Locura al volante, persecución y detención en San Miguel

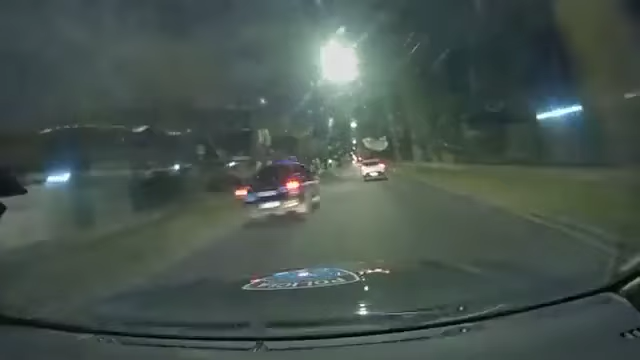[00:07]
En 5 esquinas, ¿pasamos el semáforo? Ahí toma Blasco Ibáñez hacia José Cepaz.